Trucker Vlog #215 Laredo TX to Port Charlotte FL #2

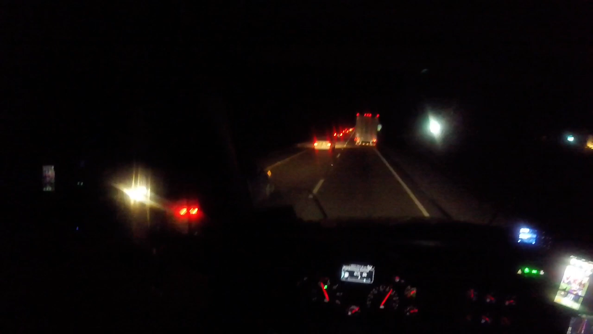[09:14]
Alright, looks like someone's gonna let me over. All I wanted was an easy day. I mean, it actually still has been a pretty good day. The traffic getting held up here and there.